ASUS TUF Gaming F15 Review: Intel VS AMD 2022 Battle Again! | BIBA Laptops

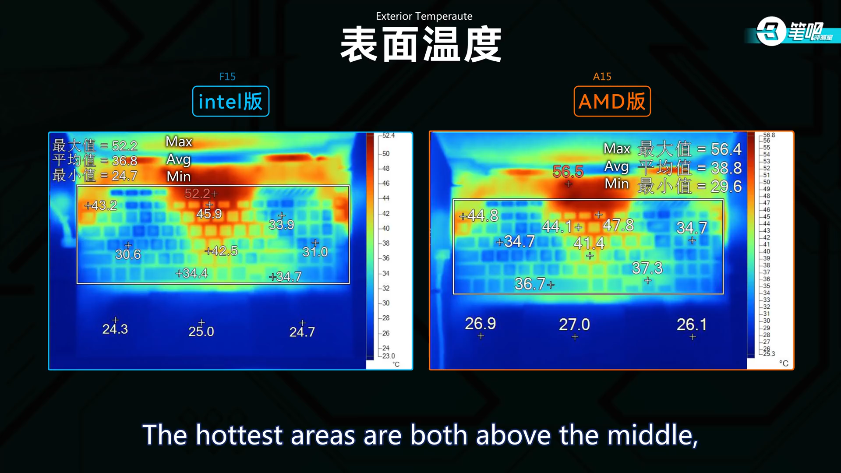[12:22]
接下来是表面温度两台机器大致相同键帽最高温都在中间偏上方的核心位置在47度附近常用的WSD区域方向键都比较凉快